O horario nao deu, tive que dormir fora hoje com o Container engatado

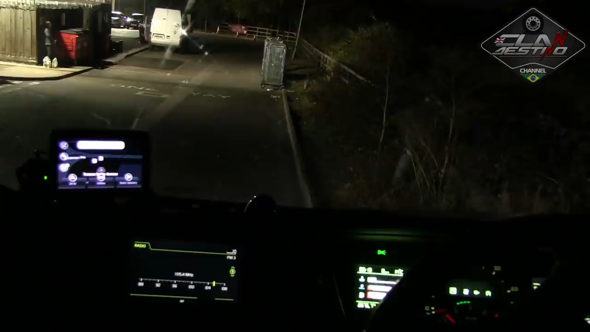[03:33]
Bom, vamos lá fazer o retornozinho aí nesse posto aí. Sem quebrar nada, né?
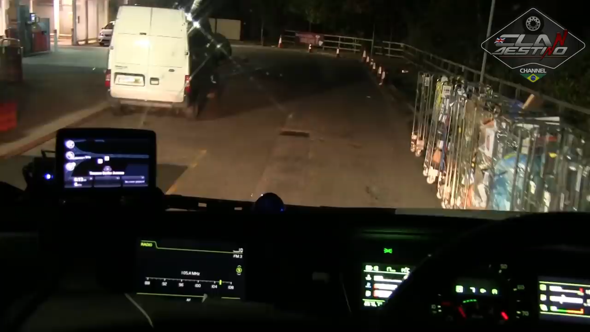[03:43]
Eu vi uma carreta virando. Se o cara virou, nós vira também, né?
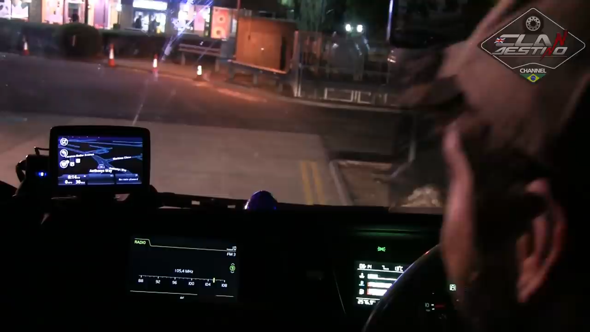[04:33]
Aconteceu de eu ver um caminhão uma vez entra no poço assim, né?
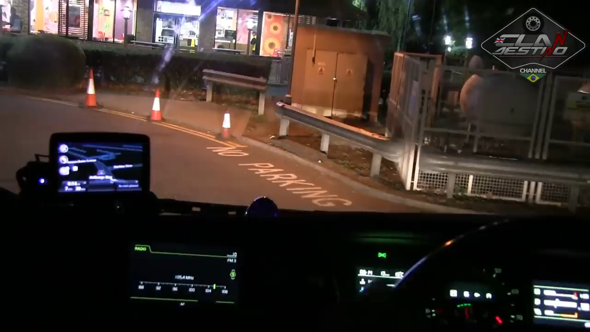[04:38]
Acho que o cara não viu lá que o teto era baixo, né?
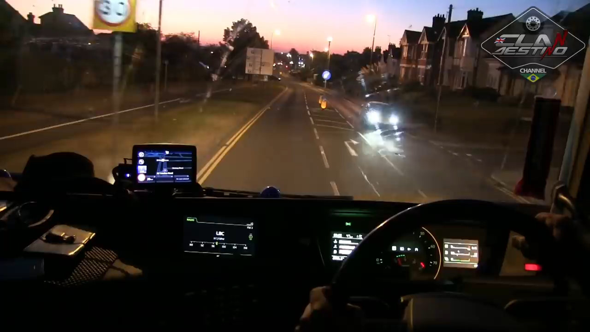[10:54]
ó. Sol nascendo. Radarzinho aqui, ó. Vê só o flash. Pá! Pegou.
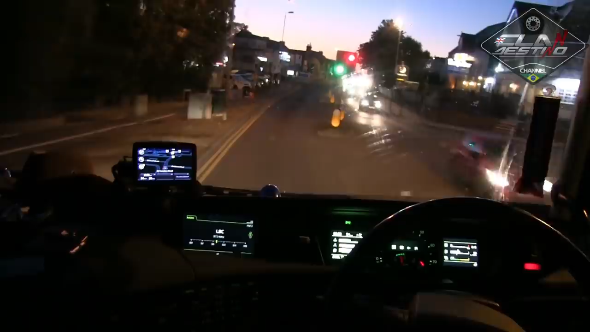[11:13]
Então vamos passando aqui na cidadezinha de Rainham.
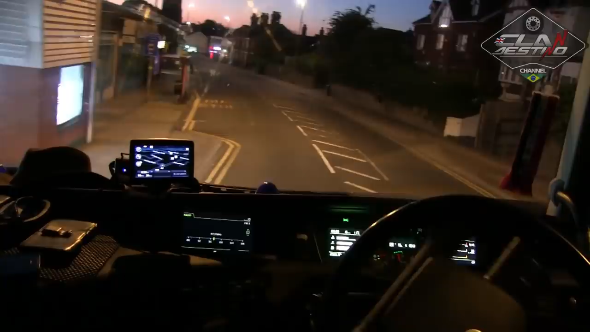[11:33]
Essa caixa aí atrás, ela tá pesada. Ela tá pesada pra caramba. Eu falei antes, ia dar cada sacudida de lado aí que... Eu vi na subidinha ali que ele teve que tirar as forças dele pra subir, porque tá agarrando atrás.
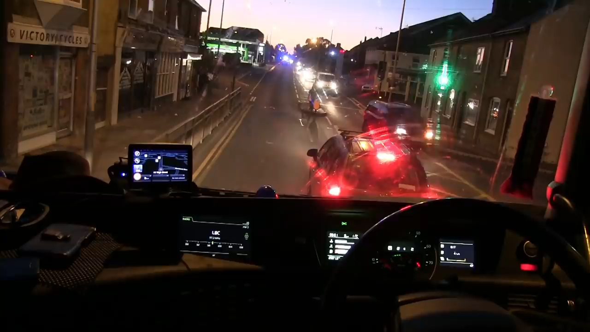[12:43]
E ninguém para de lá pra deixar ele virar, né? Ó, o último furgãozinho, deixa ele virar.
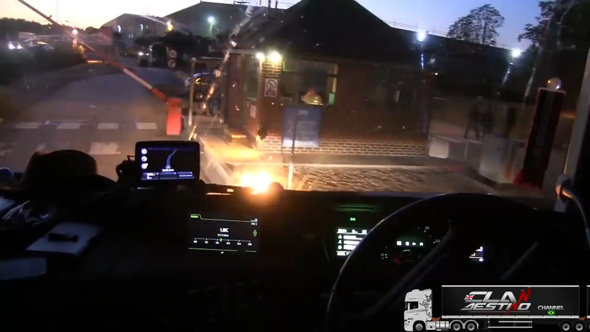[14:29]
O guardinha já deu o bico na placa. Opa!